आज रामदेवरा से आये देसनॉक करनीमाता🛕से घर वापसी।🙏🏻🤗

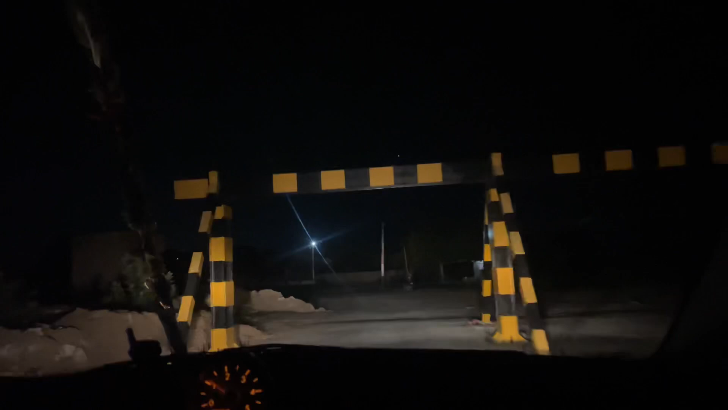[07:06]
करनी माता दर्शन करावांगा तो भी पहुंच गया अपन करनी माता मंदिर।
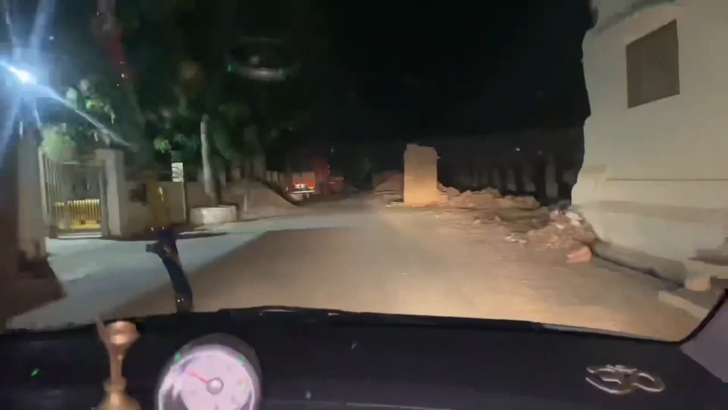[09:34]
आराम घरे पहुंचांगा बोलो करनी माता की
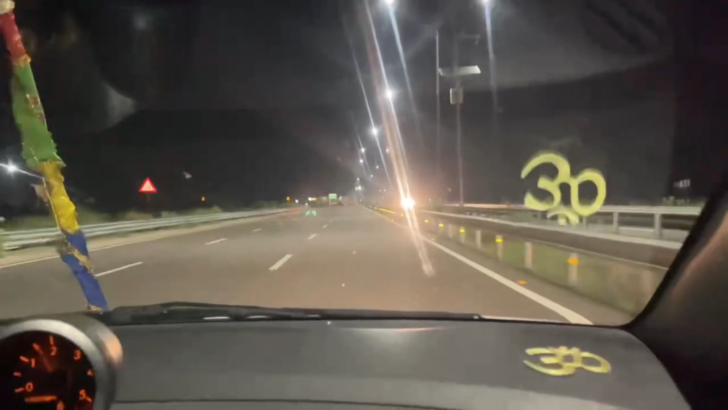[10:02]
जी भाई तो पहुंच गया हनुमानगढ़
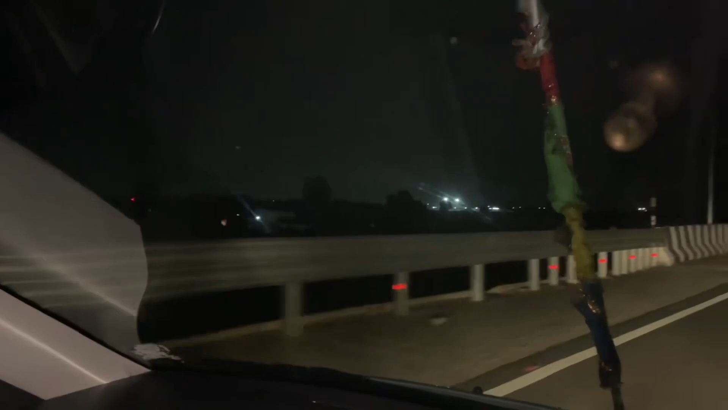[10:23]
इन लाइटा दिखे जो जगह इन्हें लाओ हनुमानगढ़ है तो अपा भारत माला अटकता है छोटो सो टेम्परेली सो बनाए हुआ जी तो वो भी कट्टू अपा नीचे उधर जाऊंगा और फिर चलांगा वो रोड हो गया हनुमानगढ़ होगा
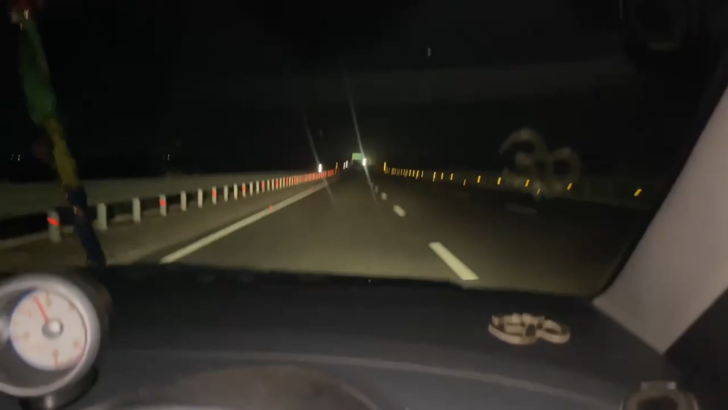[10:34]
मैं जाए करा भाई रोड खूब बड़ा आराम हुआ भी कोई काल कौन करी वो कट्टा आ गया उठ नीचे उधर जाऊंगा भारत माला होगा
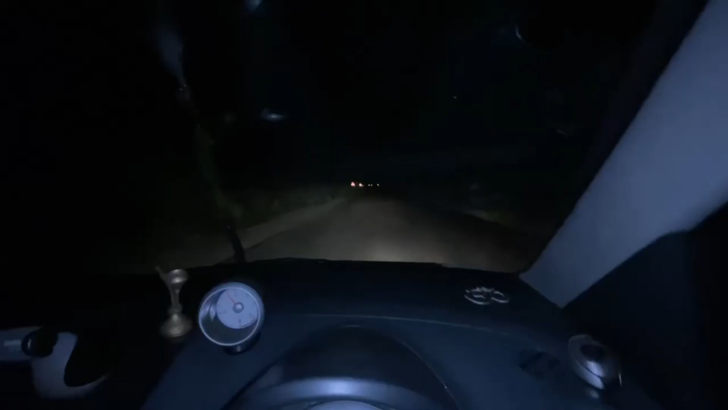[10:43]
तो वह लो जी भगतो आ गया अपा सिंहपुर है आठों गांव रे आप 7 किलोमीटर